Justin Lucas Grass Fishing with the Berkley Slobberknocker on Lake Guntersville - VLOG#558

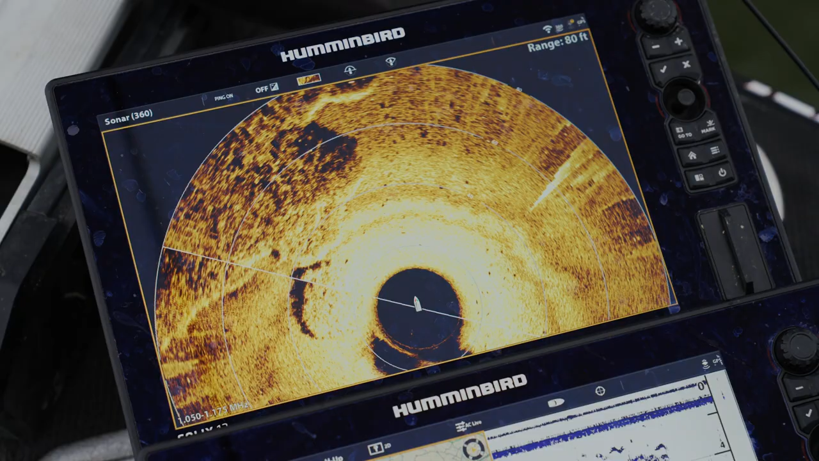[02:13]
gotta look for the holes it's weird how there's holes that are just created i don't know if it's from current the way it washes out certain sections of eelgrass or whatever but
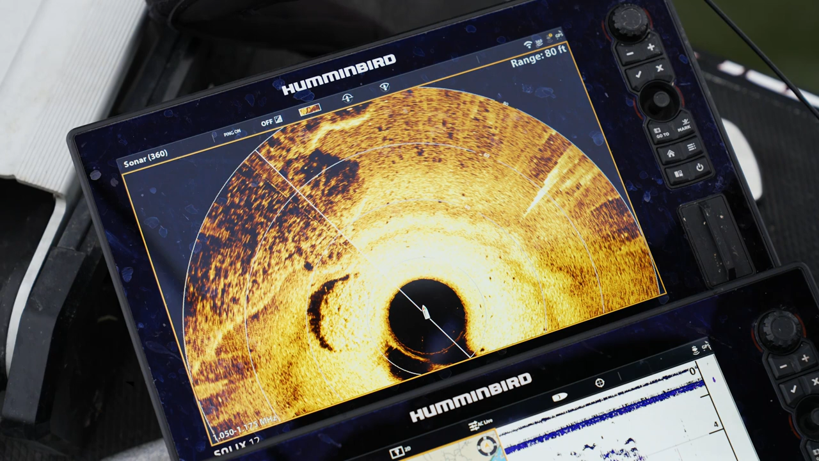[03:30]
comes in handy because i wouldn't have seen it like i could on the 360.
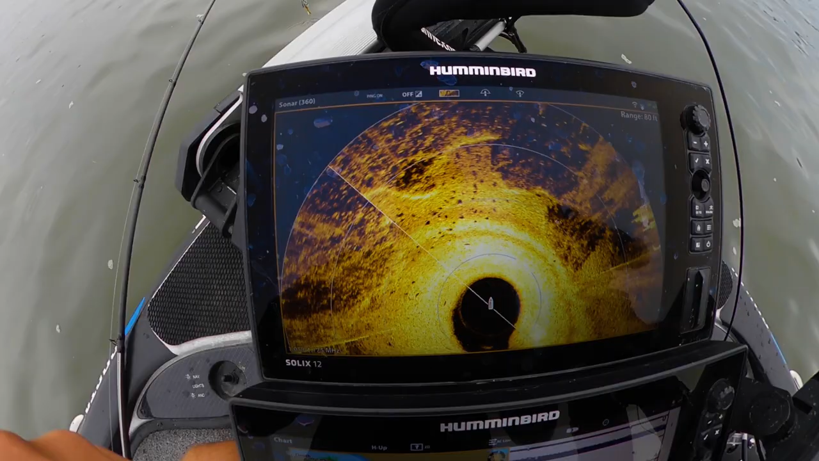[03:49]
all right guys so right here you can see uh
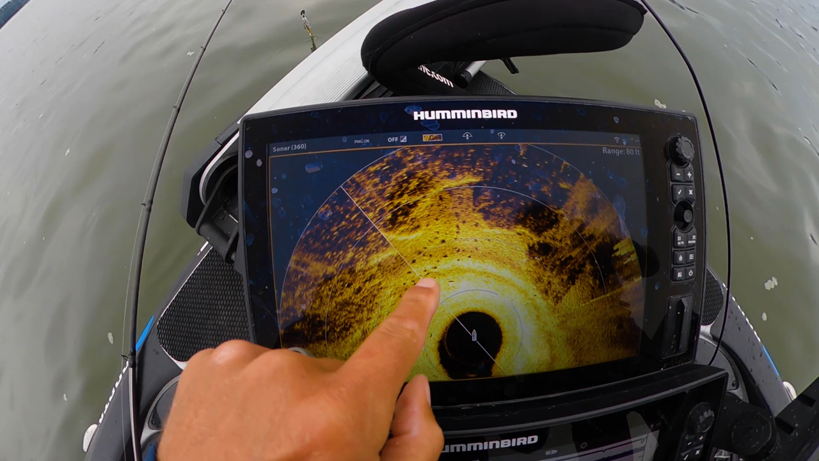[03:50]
you can see some of these fish down in there they're sitting right on the edge of that grass there's some up on
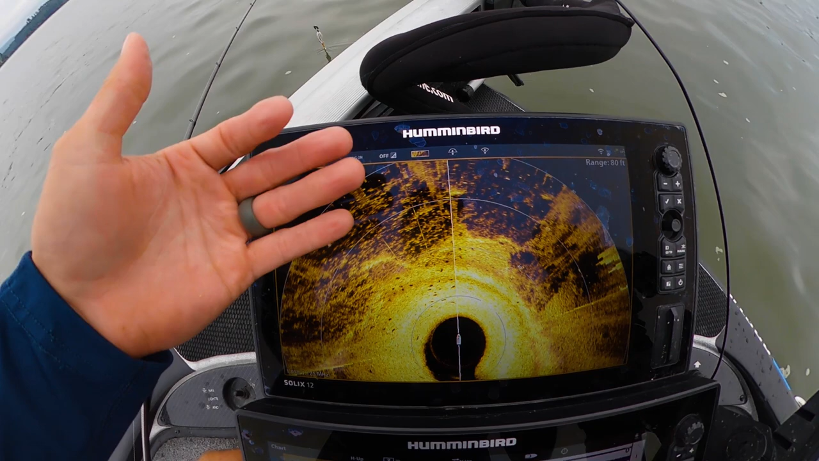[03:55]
top too but the 360 is not going to draw them out on top show you what it looks like on active target
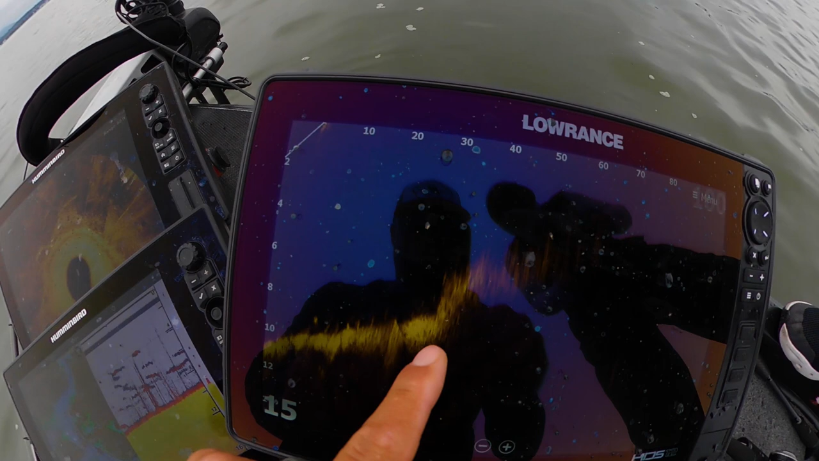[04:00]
you can see a few there right on the edge and then there's going to be some up
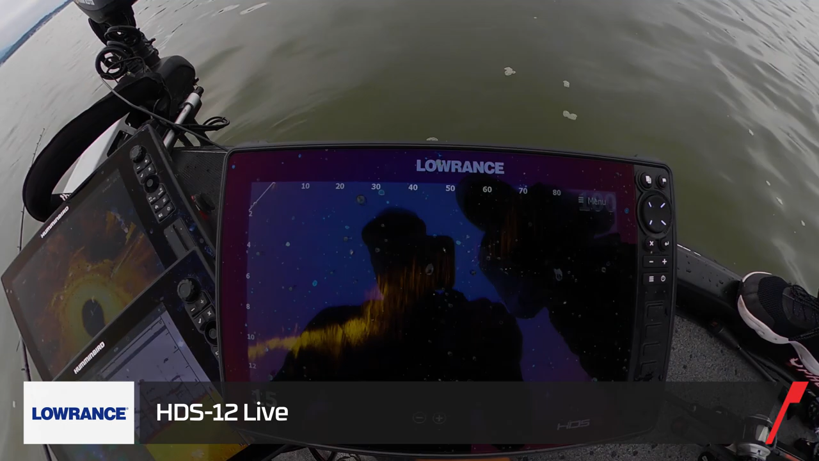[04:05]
on top as well but we're trying to throw
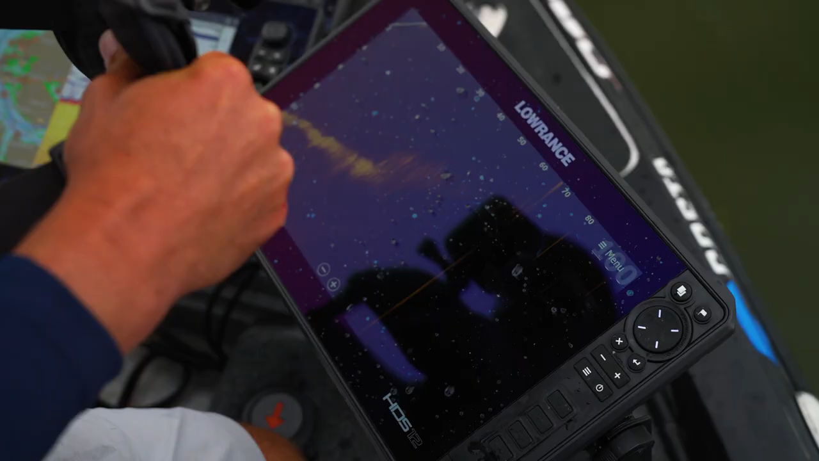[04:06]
up on top catching some on top and once